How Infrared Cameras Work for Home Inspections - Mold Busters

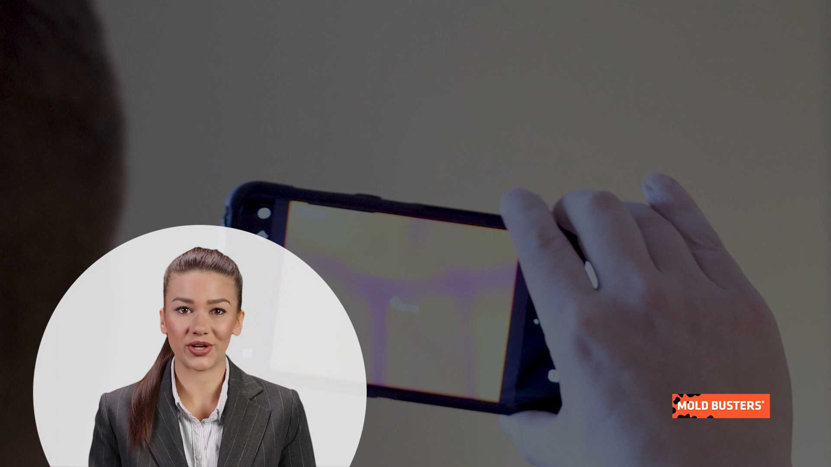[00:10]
These cameras work on the principle of thermal imaging, which captures temperature variations. As moisture, a common precursor to mold growth tends to be cooler than the surrounding air, it's easily identifiable using this technology.
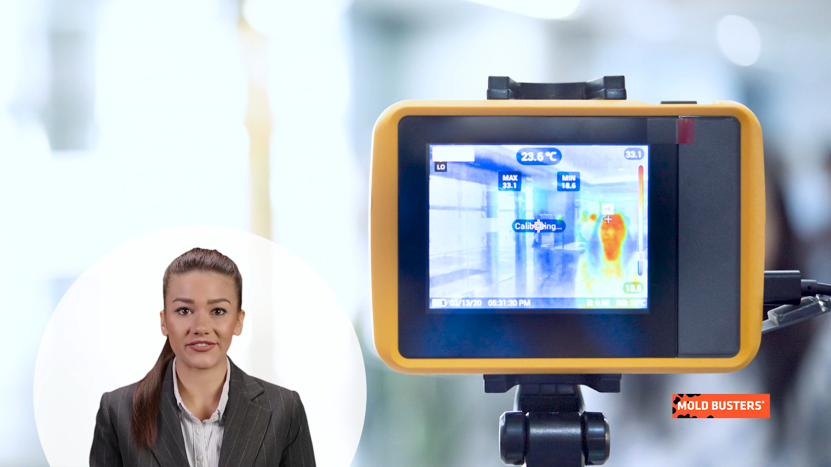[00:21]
On screen: spot 23.6°C
The infrared cameras penetrate beyond surface level,